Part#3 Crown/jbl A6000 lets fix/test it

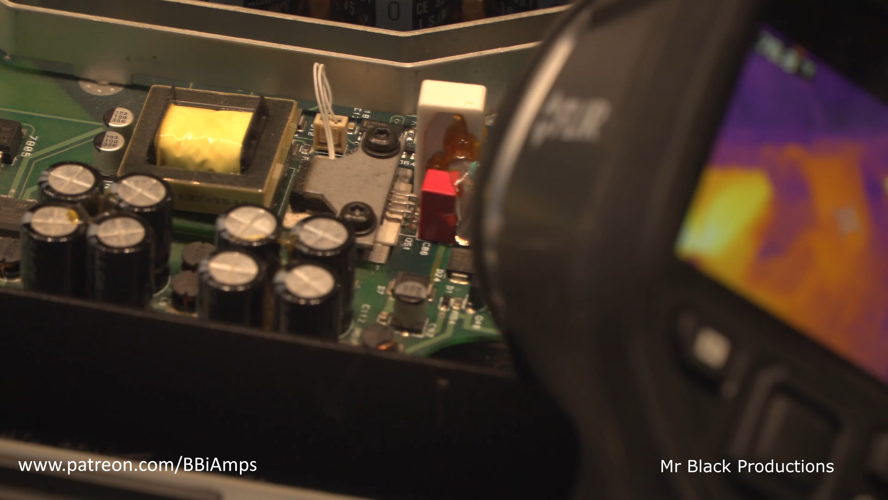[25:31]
This resistor, which I'm watching it with the FLIR, this one here, is also a 1K resistor.